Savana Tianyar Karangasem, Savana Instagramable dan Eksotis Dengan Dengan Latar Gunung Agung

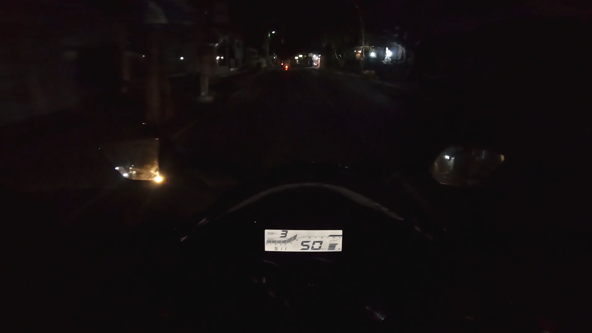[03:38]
ya janganlah kita ngambil jalan gede-gede aja.
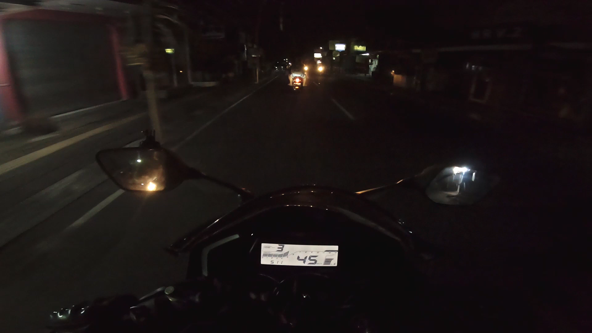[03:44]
Ini lampunya orang-orang tolol, warna biru-biru, kedap-kedip malam-malam.
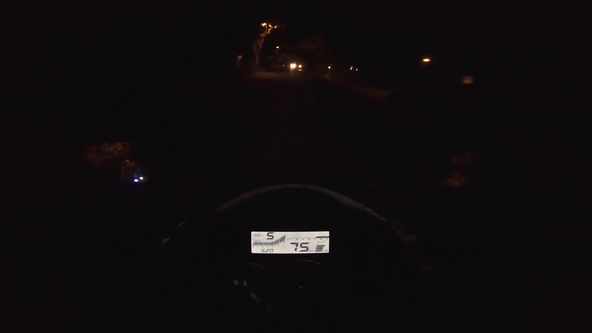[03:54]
Tadi tuh gelap banget dari sana. Emang challenge-nya itu kalau apa, lewat bypass ini tuh minim penerangan. Jalannya luas. Ya bypass, ya iyalah bypass gitu. Tapi minim penerangan jadi agak susah gitu kalau jalan malam.